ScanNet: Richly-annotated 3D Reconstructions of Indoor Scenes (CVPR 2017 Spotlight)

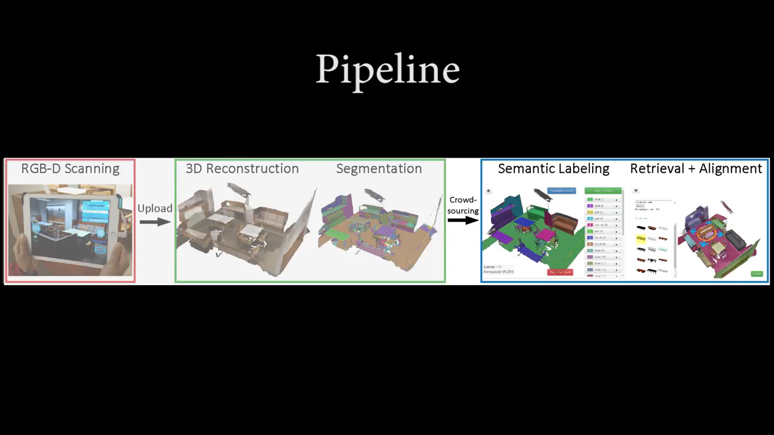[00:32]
and upload it to the cloud where it is reconstructed to produce a 3D mesh. Crowdsource semantic annotation tasks are then deployed to label the objects in the scene and retrieve and align CAD models to these objects.
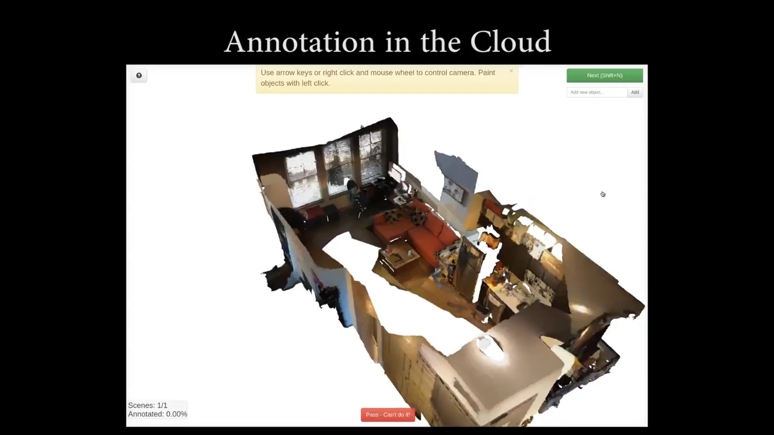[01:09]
We then use Amazon Mechanical Turk to crowdsource semantic annotation tasks.
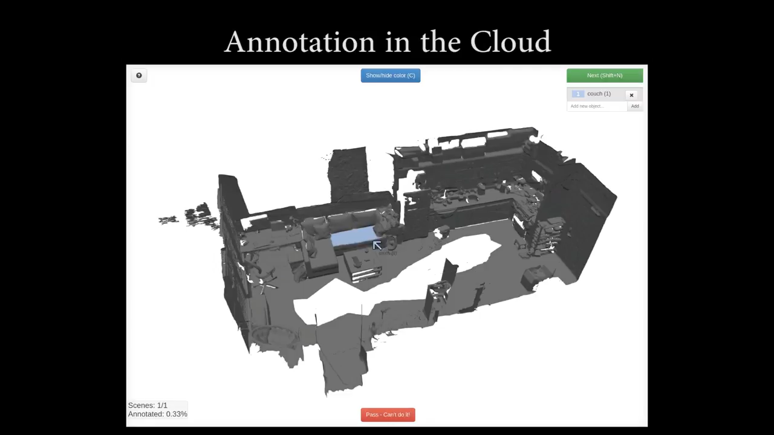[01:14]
Users paint over and over segmentation to label objects in a scene. These labeled objects are then annotated with CAD models.